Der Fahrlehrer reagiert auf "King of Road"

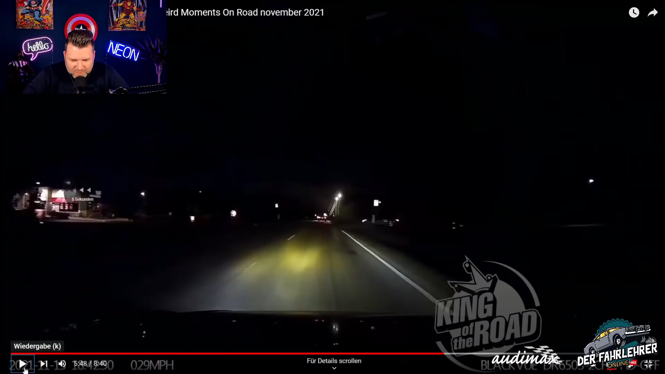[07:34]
Ist das wieder so typisch? Ich weiß nicht, in welchem Land das ist. Ja, selbst hier. Das Klischee des BMW-Fahrers, ist das weltweit bekannt? Das ist doch ein BMW, oder?